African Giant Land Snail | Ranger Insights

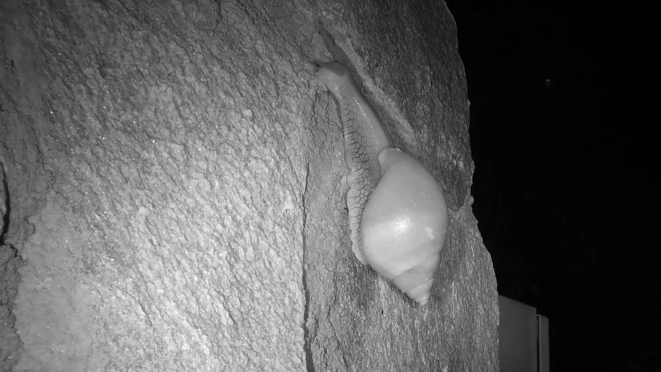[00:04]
The giant African land snail is one of those special little creatures that grace the bush after a bit of rain. These snails are detritivores that scrape vegetation off surfaces as they move. Its head has four tentacles, two at the bottom that are sensitive to chemical and physical cues, and two at the top of its head that are sensitive to light. As it moves, the bottom tentacles constantly tap the ground to give it information about the surface, like the texture, angle of incline, or obstacles.